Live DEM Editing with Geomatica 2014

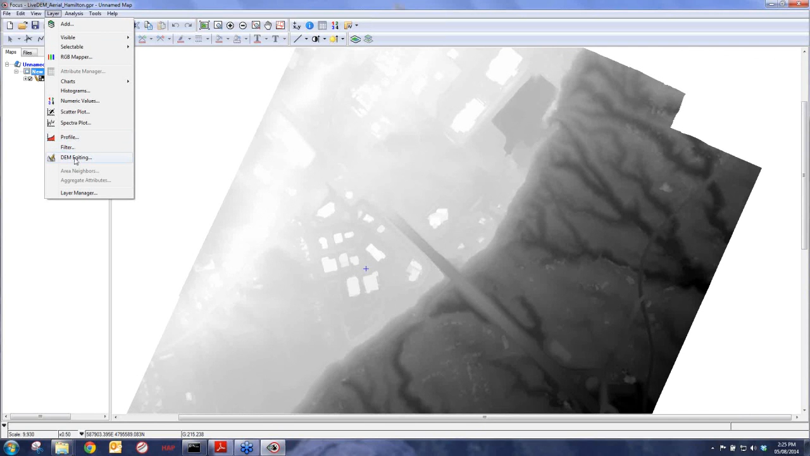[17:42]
So a lot of work was also done to our overall viewer. So that's another great reason to upgrade to Geomatica 2014. So here is the live DEM editor. You can click on this, and it's going to open up this toolbar, as well as automatically render our digital surface model into a pseudo-color hillshade, actually a dynamic pseudo-color hillshade. So as we pan around, the pseudo-color table is going to update automatically. So just to show you the quick basics to get started. So everything's already linked.
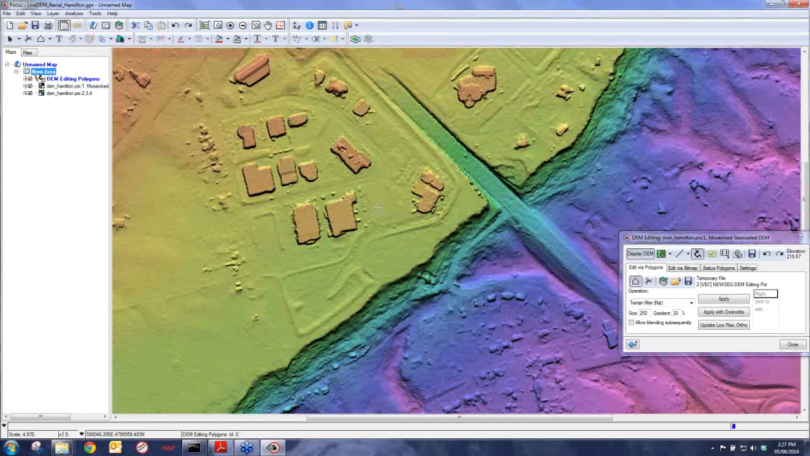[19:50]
Okay? So let's take a look at that again. We'll just undo that edit, and then redo. What's quite nice is you notice it removes the surface features without touching the terrain, even though we have some very steep escarpment over here. This is another interesting area as well. We have this mount. So sometimes another challenging part when you're editing a DEM is you may not know what the feature is you're looking at. I might initially have thought that this was a surface feature.
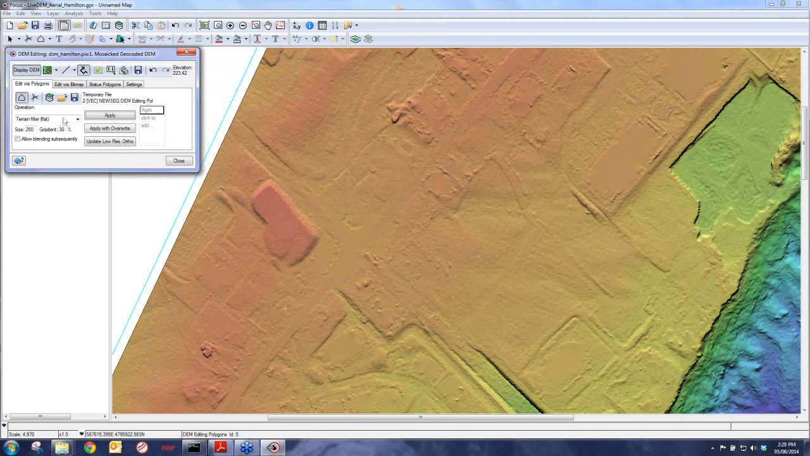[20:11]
But then when I click on this display DEM,
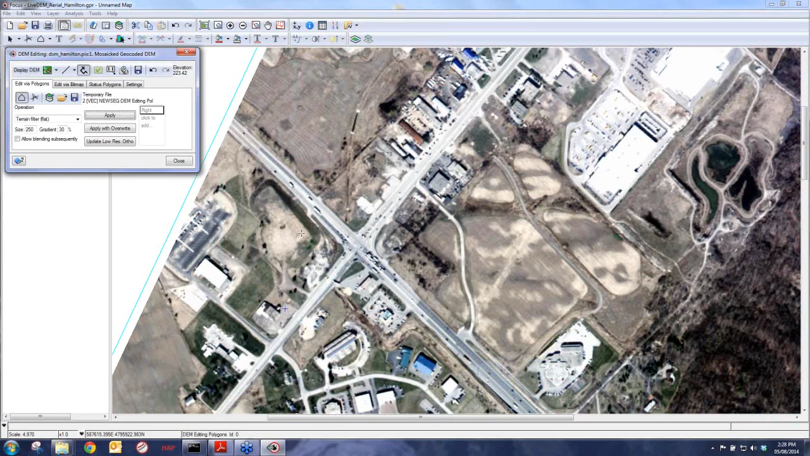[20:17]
we quickly make a very lower resolution preview of the ortho that comes with your DEM.
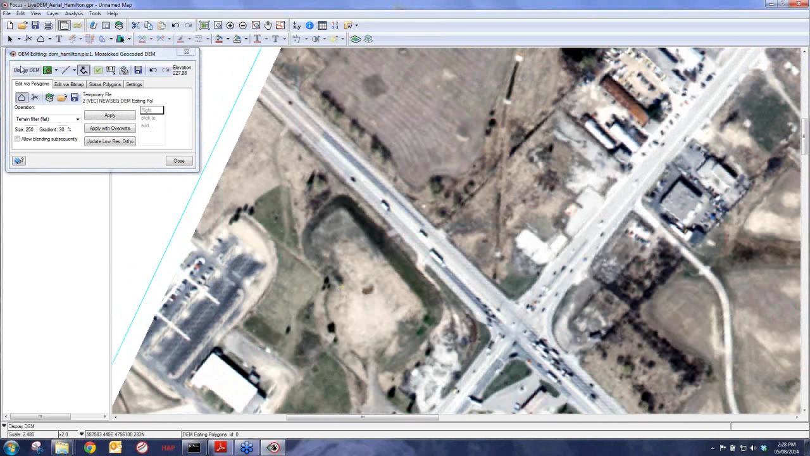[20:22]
And we can just quickly see what the feature is. So now I know that this is actually a mount. I want it. And I maybe, perhaps, wish to keep it.
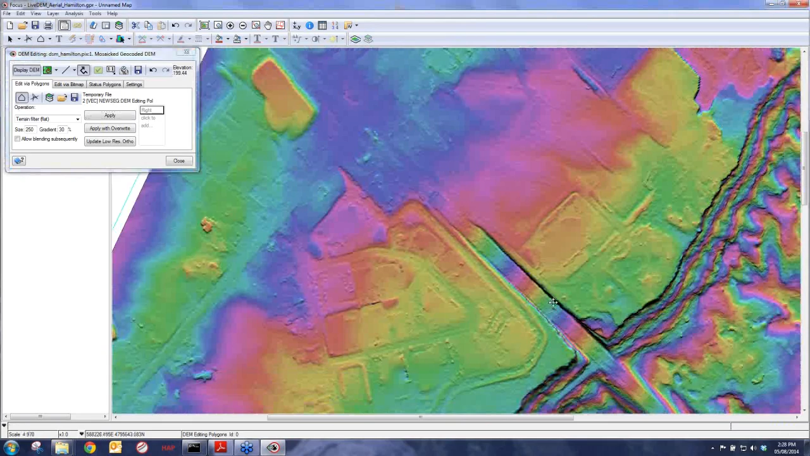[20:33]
Okay? So that's the basic tool. This is probably the most common tool you're going to use when you're filtering out your DEM.
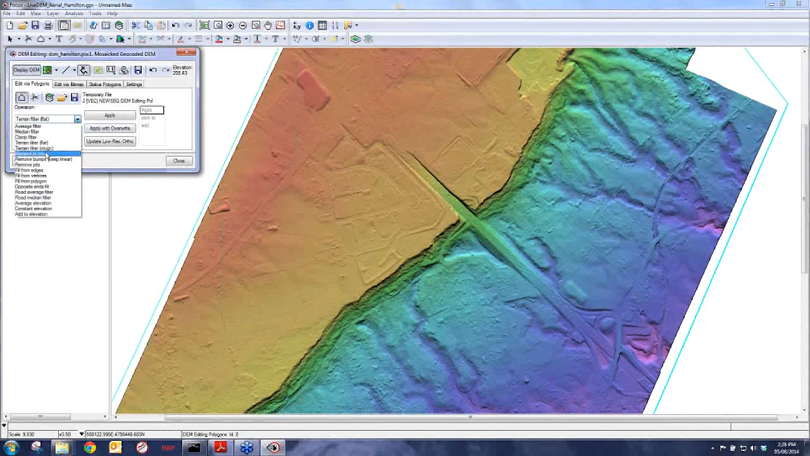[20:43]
Another one is removing these little bumps. So sometimes we end up with little bumps and little pits. So we can remove these little bumps to sort of just smooth out the DEM even more. And same thing with pits. We can fill in some pits that, you know, might cause problems in your overall orthos or in terms of the actual DEM. So, I mean, at this point, I've essentially done, I would say,
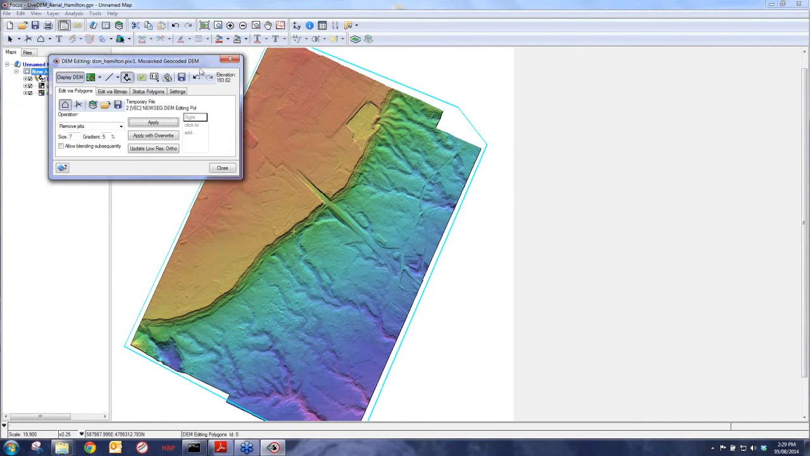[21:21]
about 90% of the work necessary to get to a final digital terrain model or a final DEM. Now, there's some other very nice tools. For example, how do we know if the edits we've made are actually accurate? Well, what we can do is click on this one-to-one. And this is basically our accuracy validation tool.
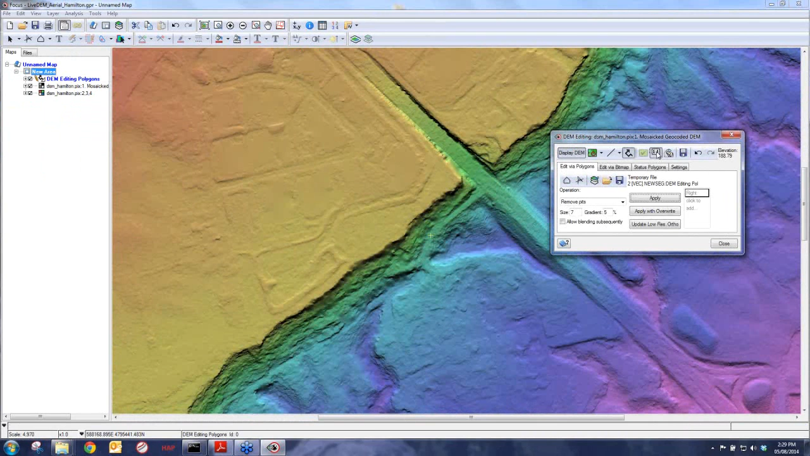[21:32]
We can now draw a window over an area. And what it's going to do is it's going to automatically orthorectify
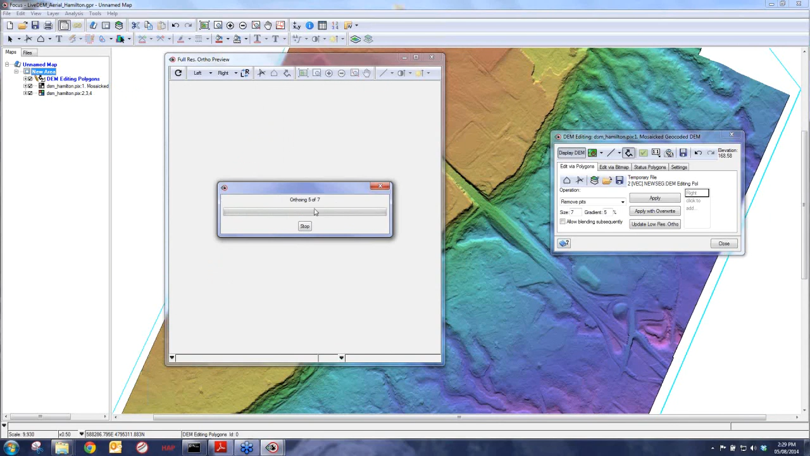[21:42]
all the pixels that intersect that region that I just drew. And it's going to mosaic them together. And then we can, and it's going to generate this ortho based on the edits we've made in our DEM. So if I go back here, I'm just going to adjust our screen a little bit in order to make it a little bit easier to work with.
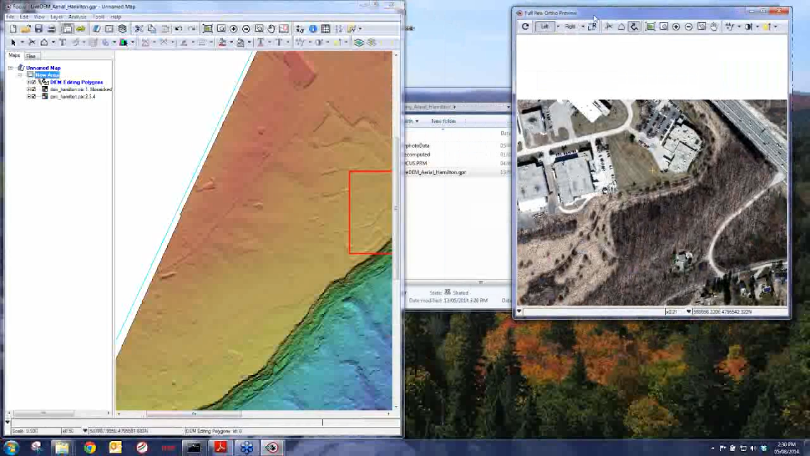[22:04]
Put this down there. And I can see within this bounding box, we've regenerated the pixels at one-to-one. So I can zoom in very close at one-to-one to see what my orthos will look like. So that's the first test, is just how do your ortho images look? Do they look crisp? Are the edges nice and crisp there? But that's not enough to know whether your orthos or whether your DEM is accurate in terms of its vertical accuracy.
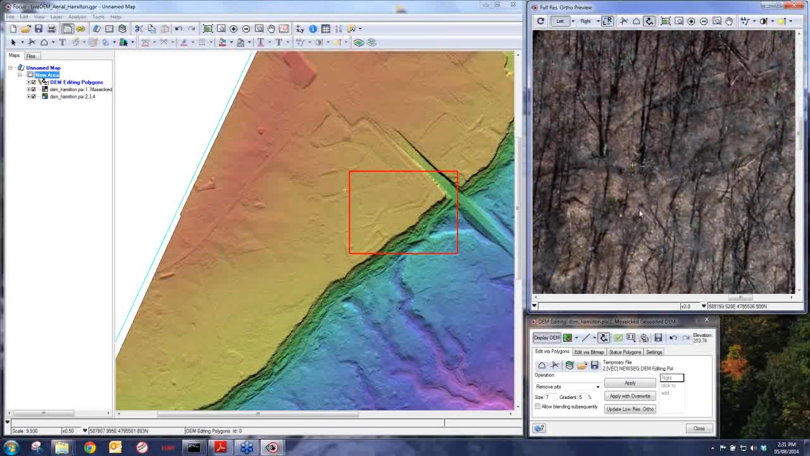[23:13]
which means that we have incredibly high accuracy in terms of our vertical values provided in our DEM. For example, if we go within the trees, we can see there's some movement here, so perhaps there's some inaccuracy there. What's really nice is even within the trees, we can see there's still a very high level of accuracy. There's actually an equation that we can apply in order to calculate based on the amount of pixel shifts. So if we just go up to a feature, for example, this edge here. Oops. Let's go to a paint strip. We go back and forth. We can see that it's sub-pixel.
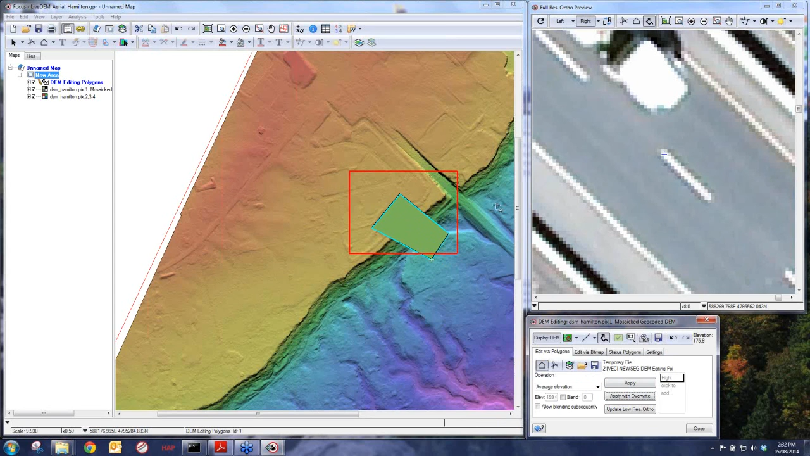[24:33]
when you have an inaccurate area. Now this is going to be a large error, obviously. So as you can see, I've introduced a large error in this region. So I can now update this window. It's going to now regenerate the orthos based on the new edits I've made here. We can begin to see what kind of effect this will have.
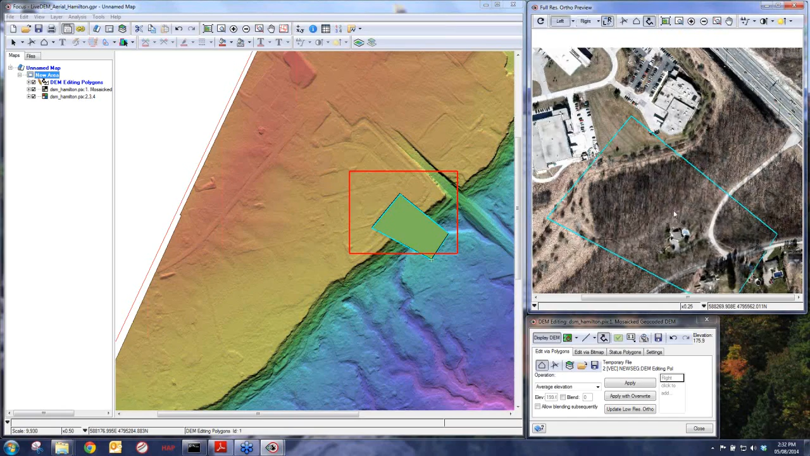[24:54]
So now we can see that we have significant shift. So as I said, this is the 2.5T concept. So now with this, for example, if we go back and forth and we would find a feature, we could see what kind of shift it has, how many pixels, and we could calculate the error in our DEM based on that. But then, of course, we can go back into it and we can fix it up. We can repair our DEM.
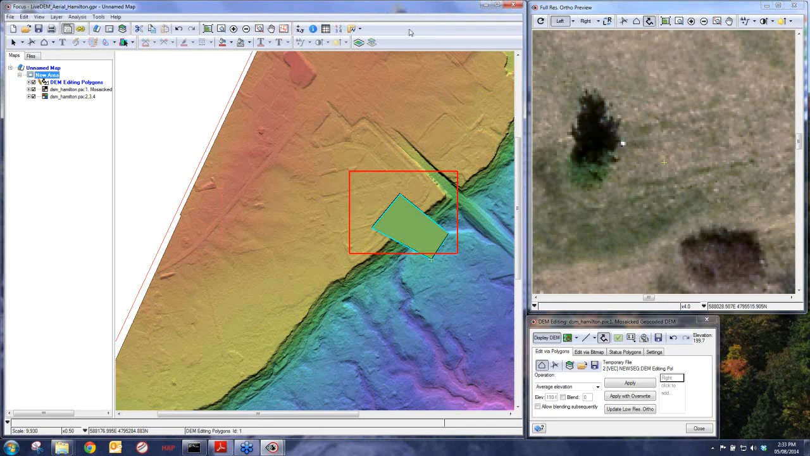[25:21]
So I'm just going to undo those edits. And then we have tools, as I said, to repair this. Often times we can go back to our DSM and copy and paste the pixels back in if we made some errors. So that's really essentially the primary tool and some of the accuracy assessments capabilities within the live DEM concept here.
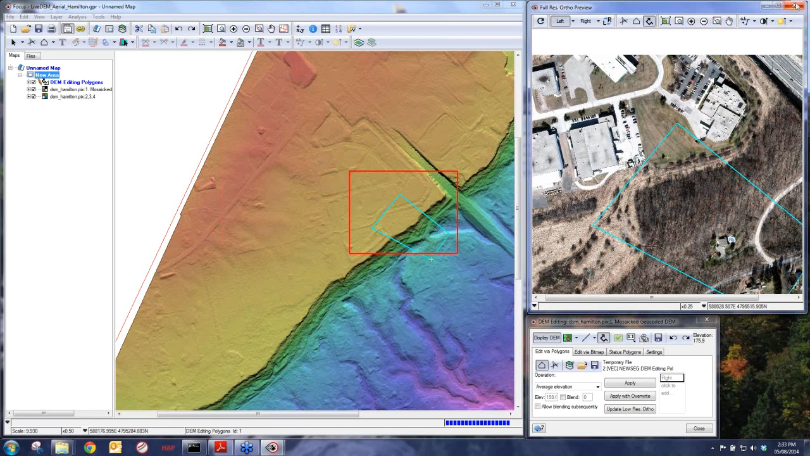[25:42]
Now, another nice feature within this is the ability to view our DEM and the edits that we've made in a 3D fly through. Now, this is not necessarily so useful in this particular DEM, but if you're working in a forested area and other regions, especially in dense urban areas, being able to fly through and see where you might have certain spikes that are unnatural,